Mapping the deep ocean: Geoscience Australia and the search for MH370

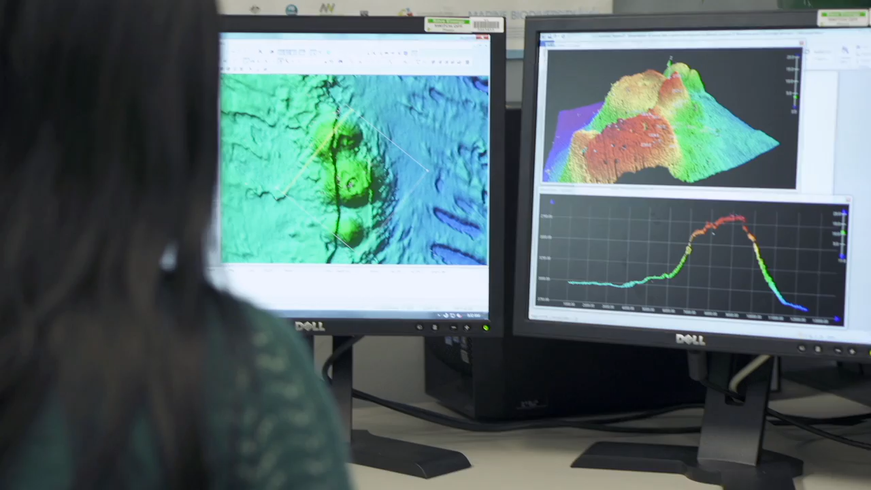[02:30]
correct and analyse the data to create three-dimensional models and maps that reveal details of the seafloor.
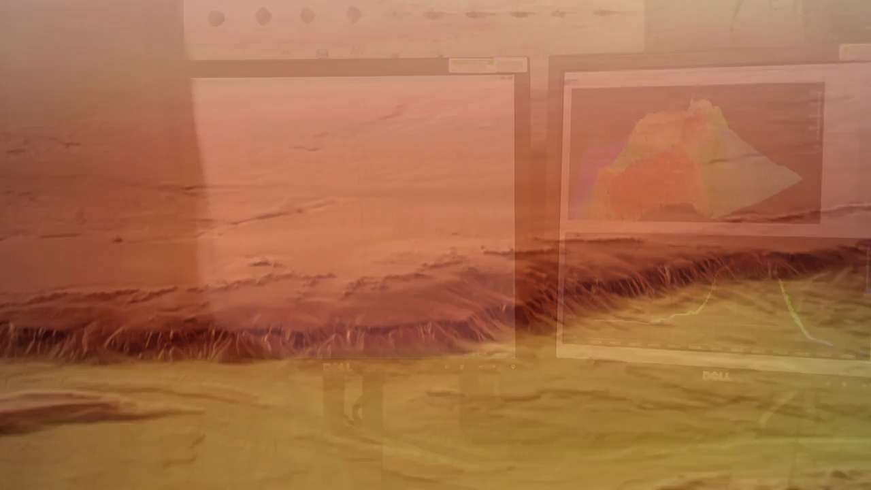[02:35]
Bathymetric mapping during the search for MH370 has
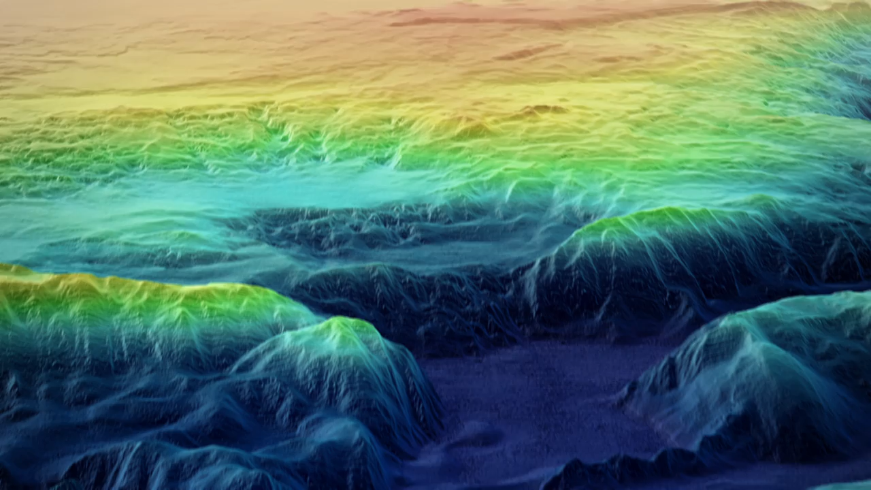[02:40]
revealed a detailed picture of the underwater landscape,
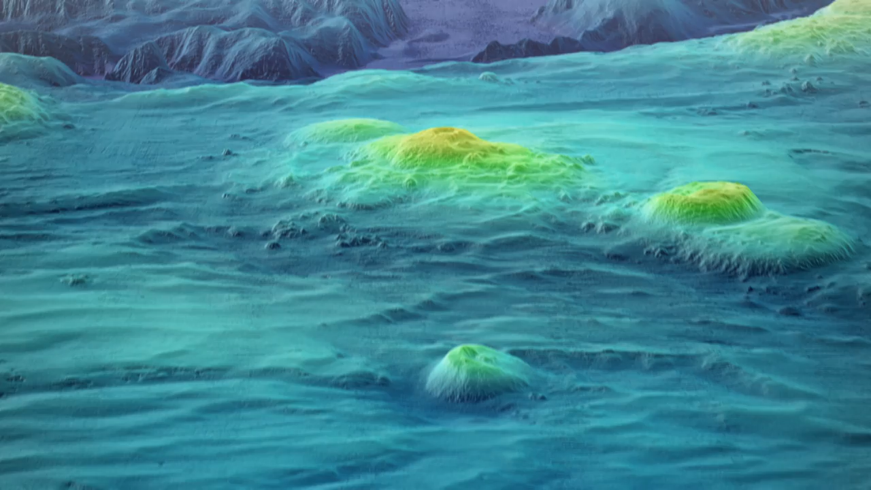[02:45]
identifying potential hazards to navigation within the search area.
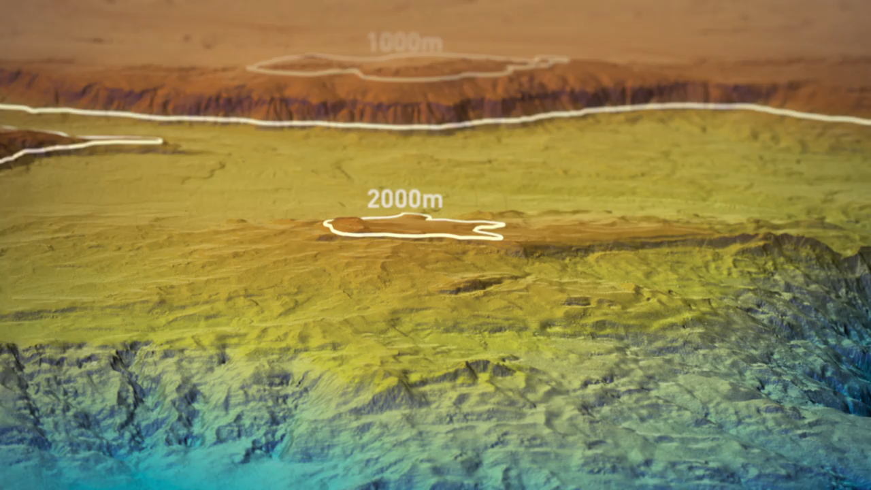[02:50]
These include large mountains and deep trenches,
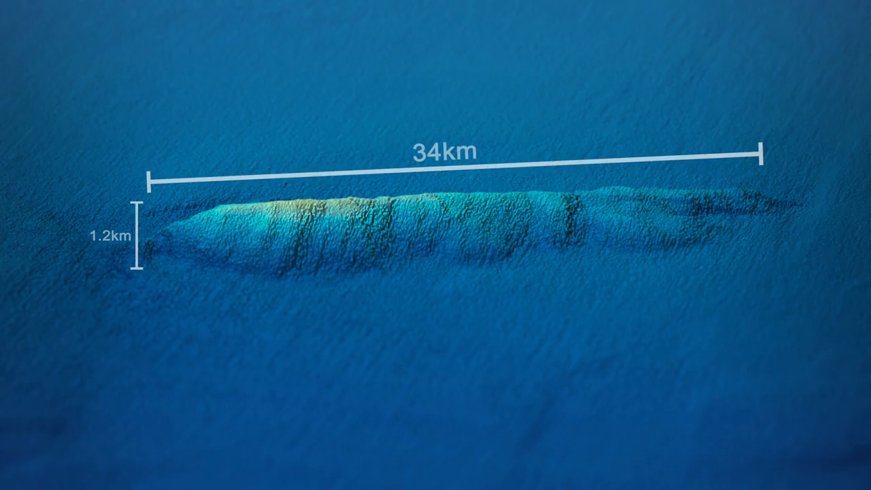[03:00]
like this one, which is 34 kilometres long.
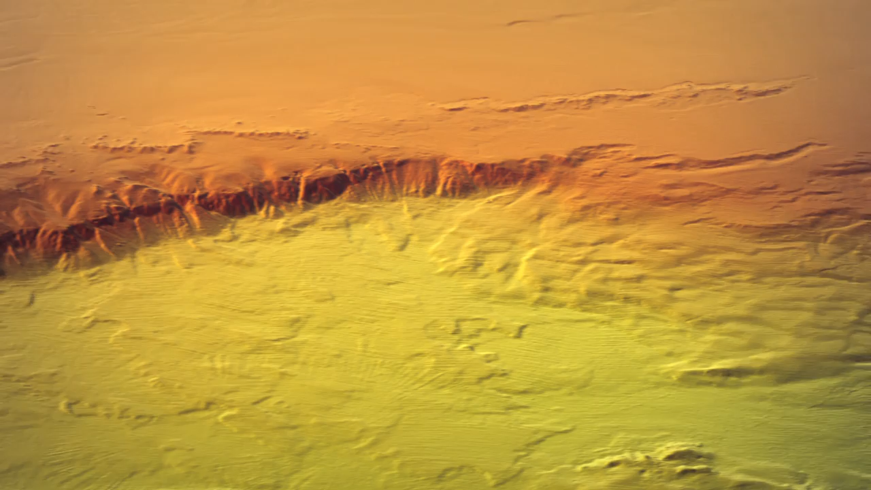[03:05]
The bathymetric map is an essential navigation tool for the more detailed underwater search.
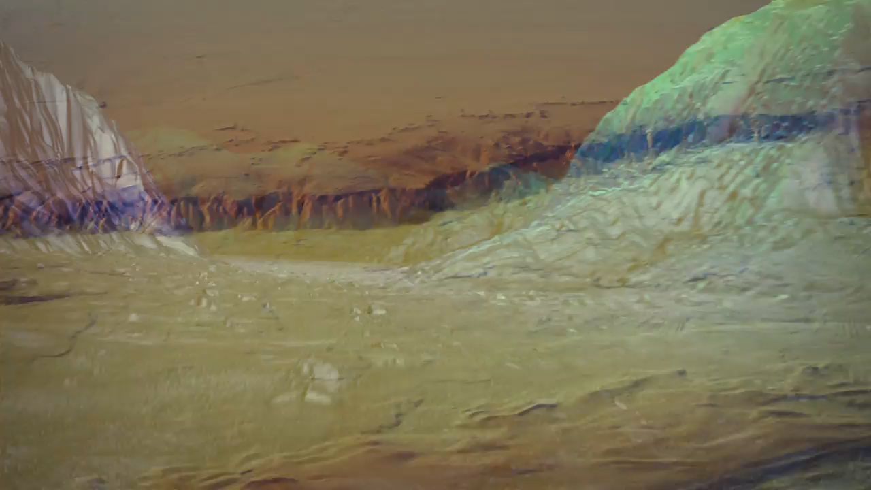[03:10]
Using the bathymetric map to safely navigate at a much closer range to the seafloor, the Joint Agency Coordination Centre and